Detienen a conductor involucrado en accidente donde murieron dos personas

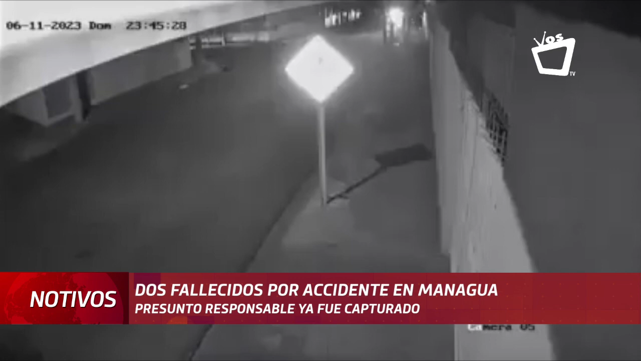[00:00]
Autoridades ya capturaron a Abner Lenín Escobar Pérez de 35 años, conductor de una camioneta Hilux señalado de provocar un accidente de tránsito en el que perdieron la vida dos ciudadanos este fin de semana. En una cámara de seguridad de un local quedó registrado el momento exacto del accidente que ocurrió el pasado 11 de junio a las 11.45 de la noche en el sector de Jartines de Veracruz en Managua.
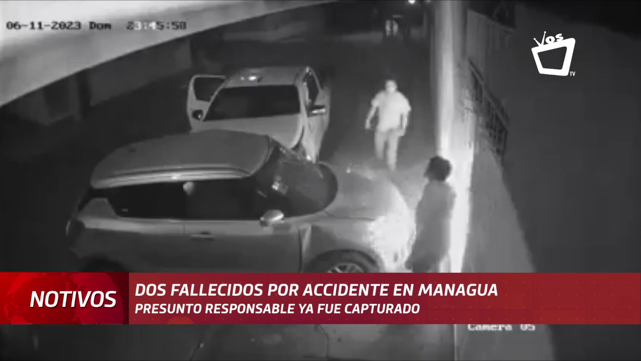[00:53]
De acuerdo a testigos, el conductor de la camioneta involucrada en este accidente, quien viajaba con otras dos personas, huyó del lugar. Sin embargo, este lunes se informó que fue capturado. Las autoridades han iniciado un proceso de investigación para determinar las responsabilidades en este accidente. De manera extraoficial se conoce que el detenido habita en el barrio Adolfo Reyes, en Managua. Gualquiria Chavarría, Voz TV.